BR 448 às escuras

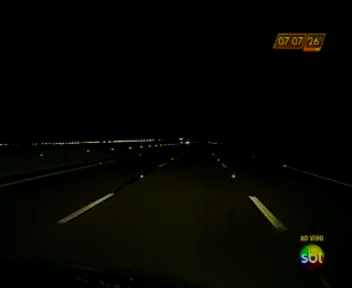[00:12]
Um trecho de 6 quilômetros da BR-448 está sem iluminação. Os cabos de energia foram furtados pela segunda vez desde que a rodovia do parque foi inaugurada.